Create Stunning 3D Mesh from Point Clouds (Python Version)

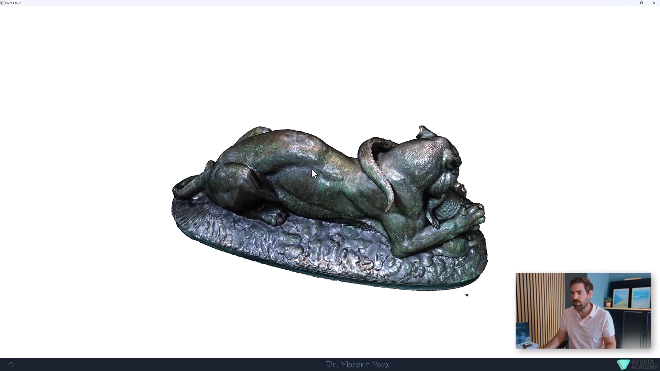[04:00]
So once I zoom in, you can see that I have a lot of points.
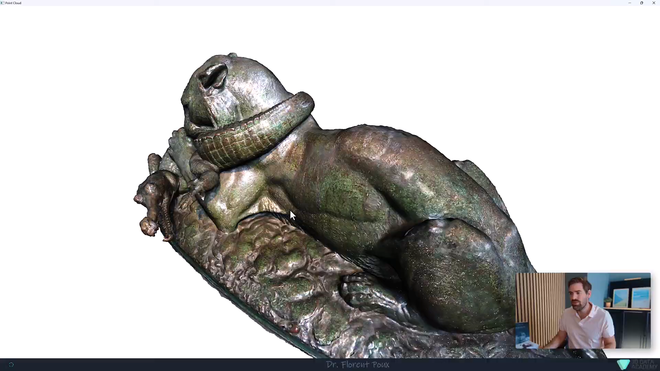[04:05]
This is actually acquired with only my camera and photogrammetry.
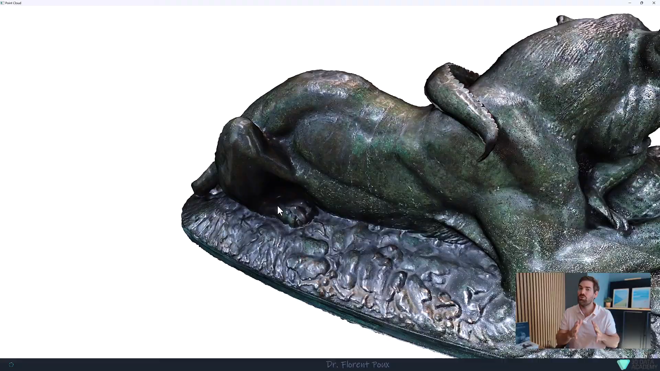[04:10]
So also, if you're interested into how to turn some images into a nice point cloud like this, leave a comment below and I will show you how to do that.
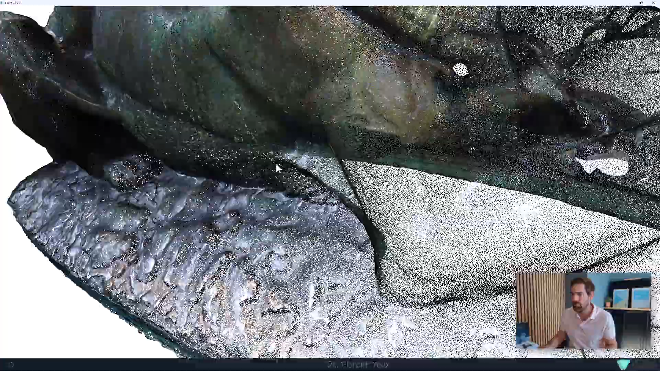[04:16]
Right. One thing to note is that I have normal.
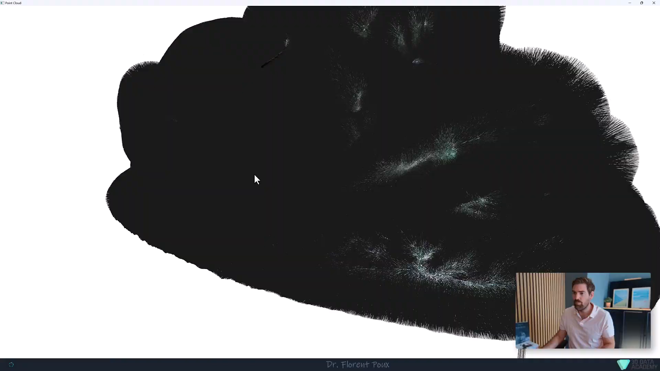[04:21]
So if I press N, you can see all my normals and they are nicely matching my point cloud surface. And another thing which would be nice to see is you
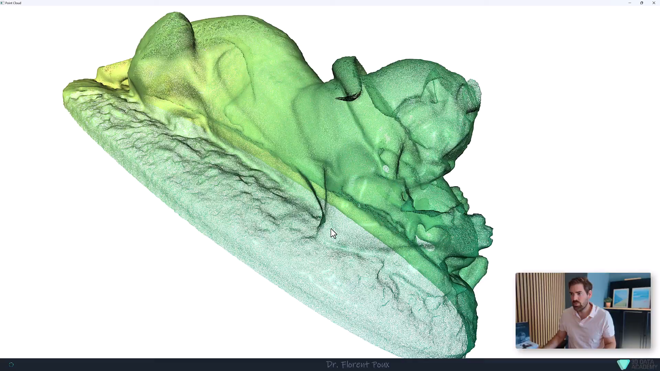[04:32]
can also play with your point granularity with plus and minus so that you have a better idea about what your point looks like.
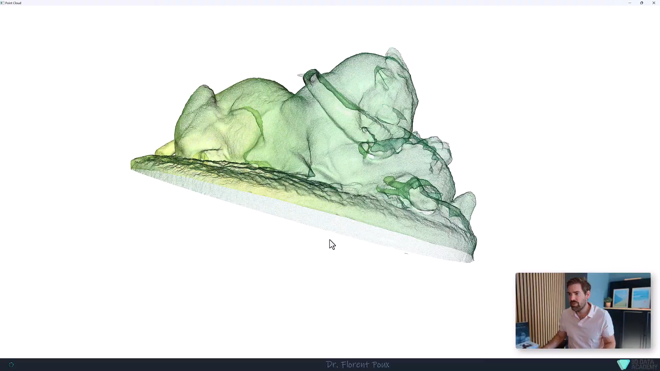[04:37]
Right. So this is our started point cloud. What did I do to be able to visualize?
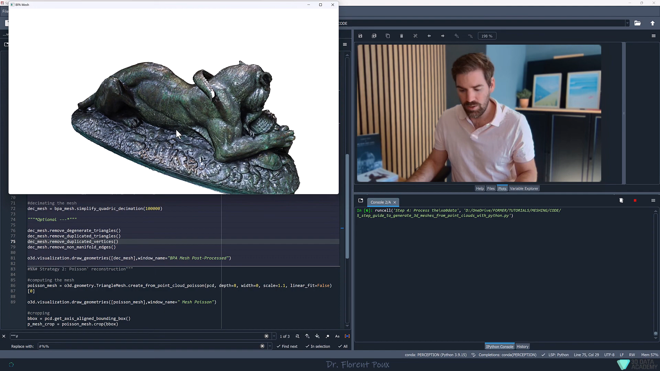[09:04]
What I can do, maybe, is show you
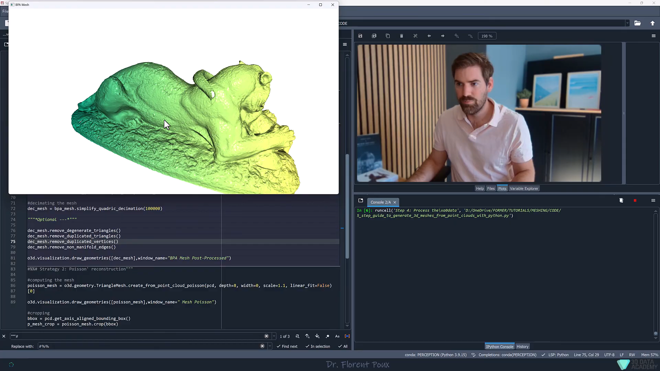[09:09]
the different way to visualize it.
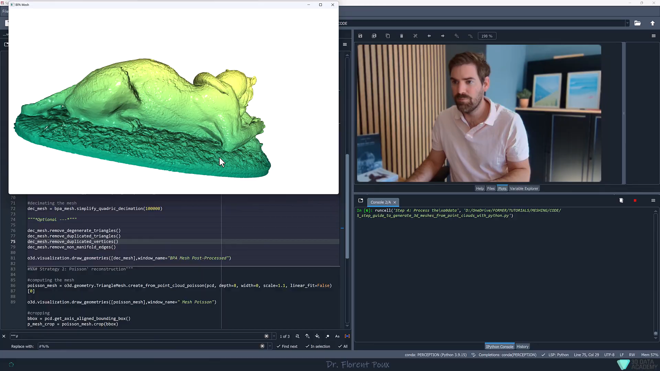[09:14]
Nice, right? This is the mesh that you obtain. And another thing is, I can delete the light source, activate it again, and I can maybe bring in the shading, which is how you want to reflect the light.
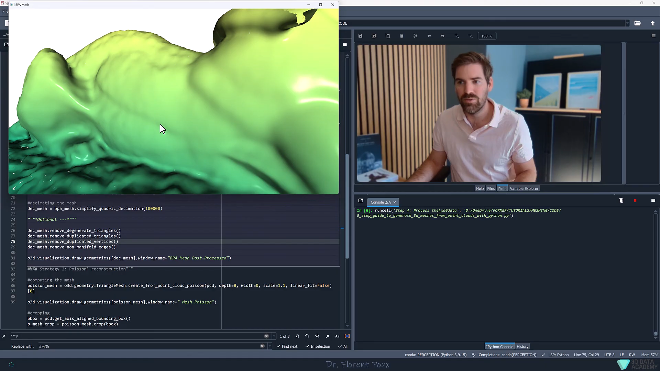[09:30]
So that will be very, very like getting all variation. This is a smoothing operator that will operate on it for the visualization. But you can see you have a lot of triangle.
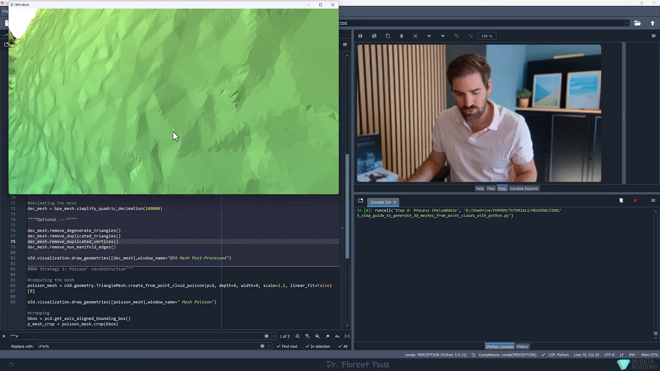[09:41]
And if I do that, you see all the triangles that we created, right? So this is very nice. Now I'm decimating the mesh and we'll see what happens with the decimated mesh.
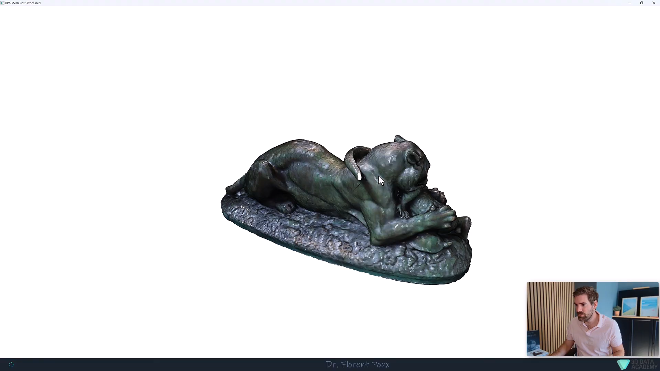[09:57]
And as you can see, it was maybe a bit heavy, right?
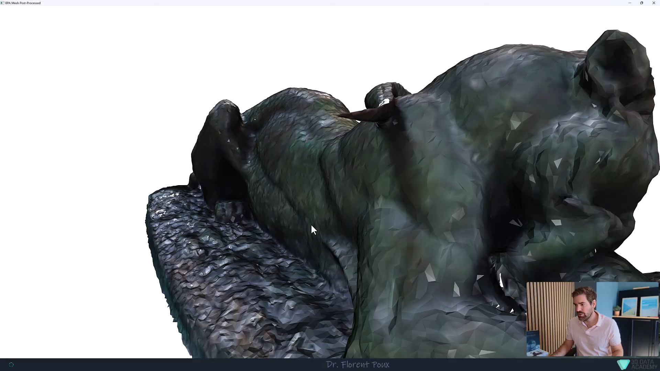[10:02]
Because we now have a lot less triangles, but it still looks like we are approximating nicely the shape at this stage.
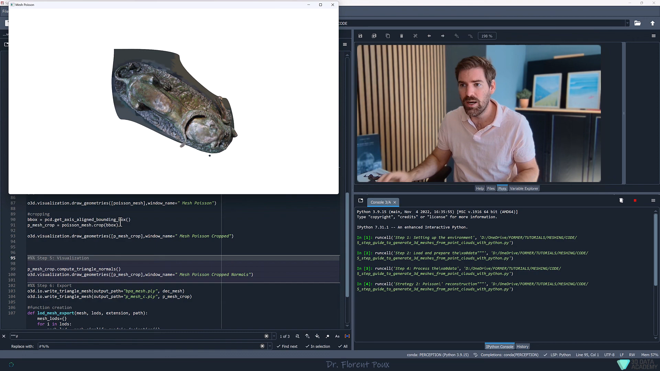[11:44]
So this is my mesh. And the strategy that I use to crop is actually getting the bounding box of my point cloud, which is here.
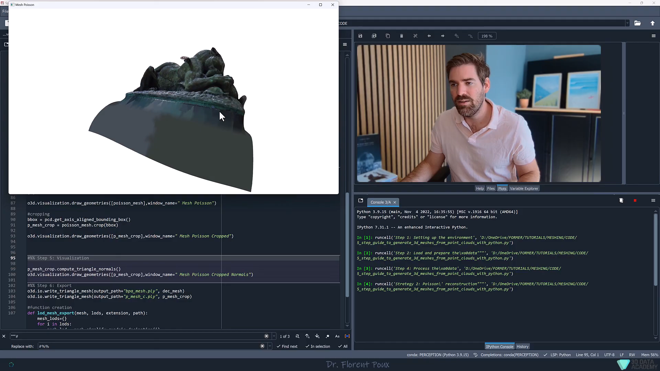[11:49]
There are no points here.
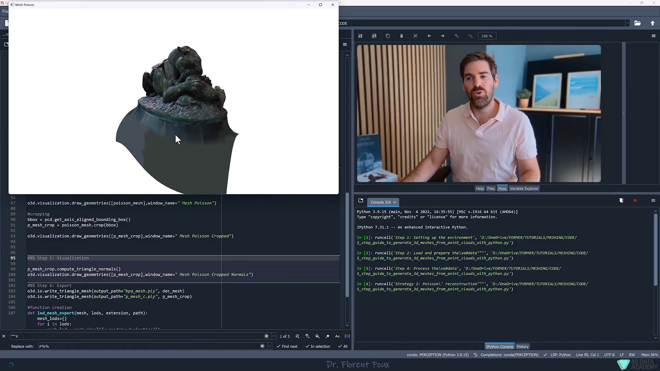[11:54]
And using that to create a fitting box that I will use to crop my mesh. So that is a nice little trick. And as you can see, this is what you get.
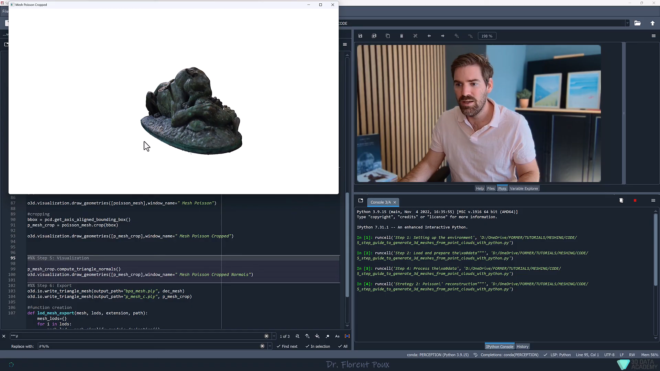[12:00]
And finally, what we can do here is compute some kind of triangle normals,
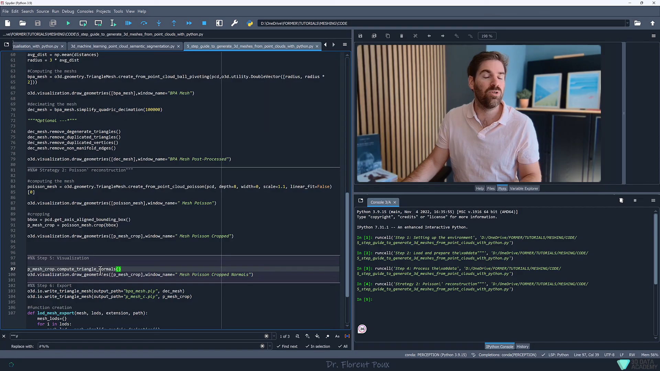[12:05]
so that we have a way to nicely visualize the point cloud, sorry, the mesh.
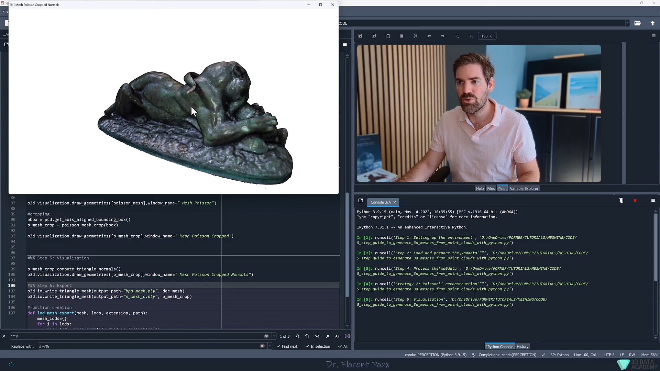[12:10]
So here, that is our mesh, final mesh with Poisson. And we could play around if all there's a different field. This is the normals that you can put on top of it,
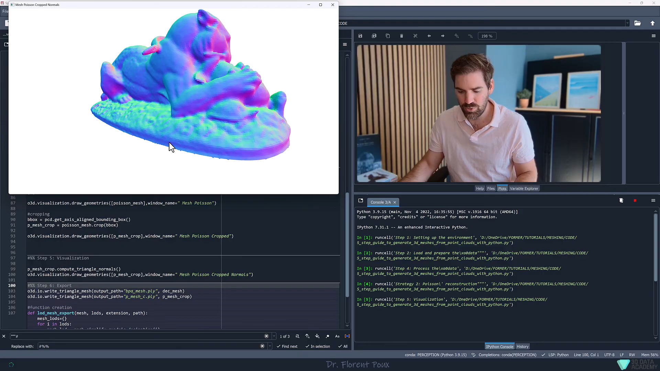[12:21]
or this is without any color. So that is nice to see actually the geometry. I will activate Z to check all the triangles that we have.
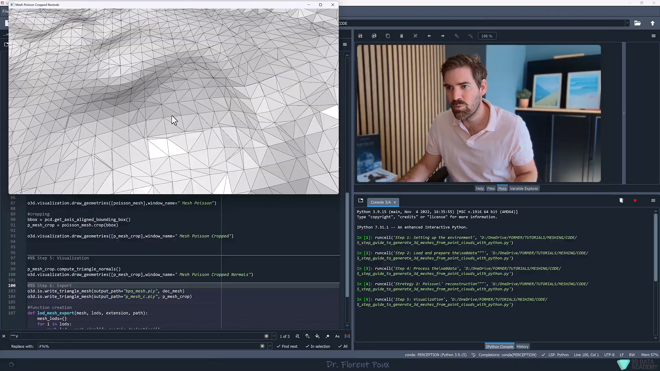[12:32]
And we see that we have some small triangles, but overall, it's pretty smooth, right? And if I activate the smooth ratio, this is what we could get.